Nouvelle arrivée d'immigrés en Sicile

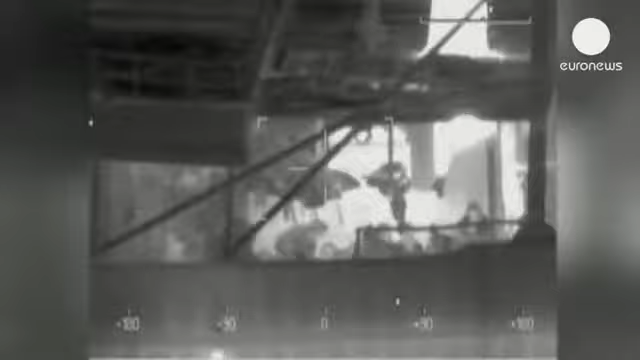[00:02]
Plus de 160 Égyptiens et Syriens ont été recueillis hier sur la côte est de l'île italienne, non loin de la ville de Syracuse. Dans leur navire long de 27 mètres, il y avait 66 mineurs et 45 femmes selon les autorités de la péninsule.